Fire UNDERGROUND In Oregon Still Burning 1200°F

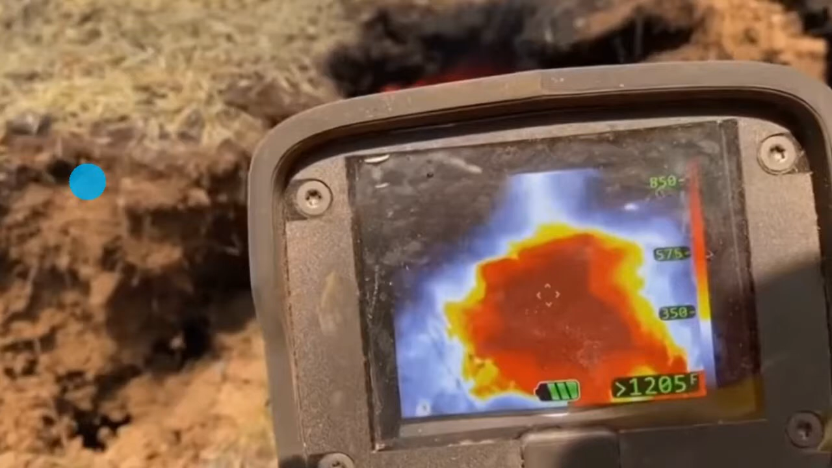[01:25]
you've got a 1200 degree fire going on you've
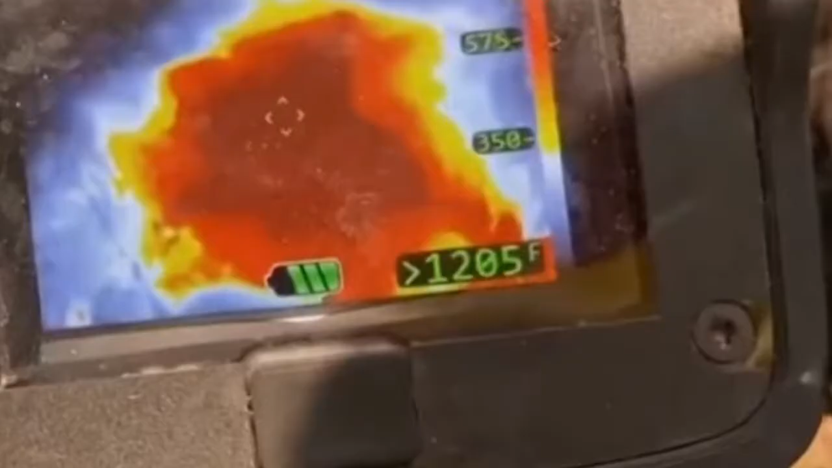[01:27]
got a 1200 degree fire going on you've